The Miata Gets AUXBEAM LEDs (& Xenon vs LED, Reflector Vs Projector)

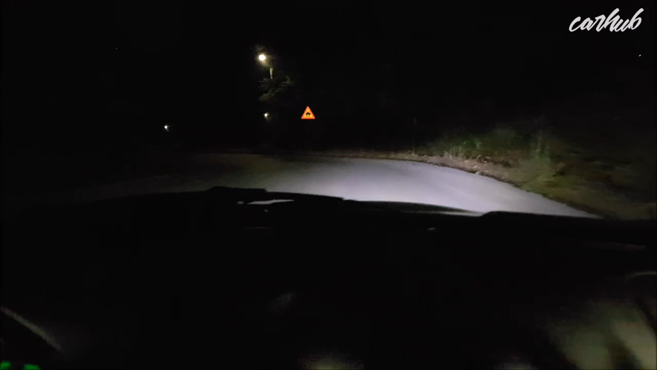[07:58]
available great value for money and you should just get the cheapest one available and this is how it lights up during the night